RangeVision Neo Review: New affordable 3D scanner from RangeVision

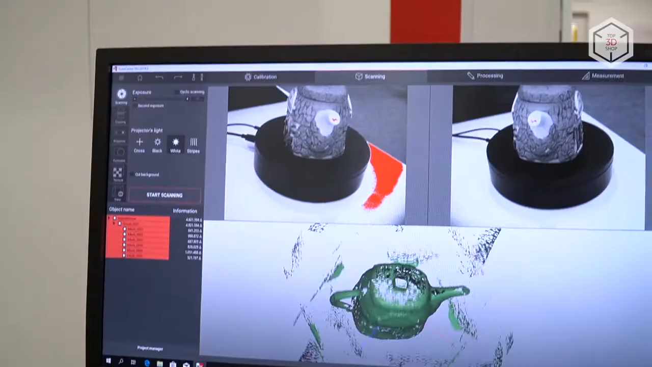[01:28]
It will allow the user to connect individual parts,
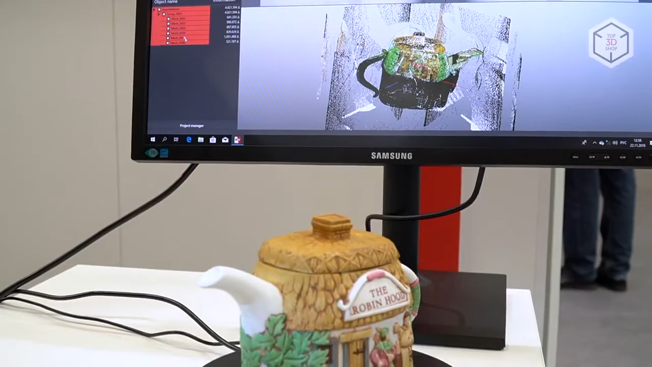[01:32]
fill in the gaps, and perfect the resulting digital copy of the object.
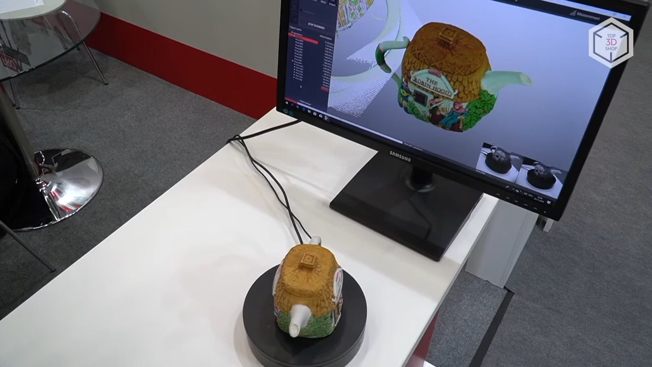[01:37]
The software receives free updates. In addition to the scanner, the package includes a tripod, an automatic turntable,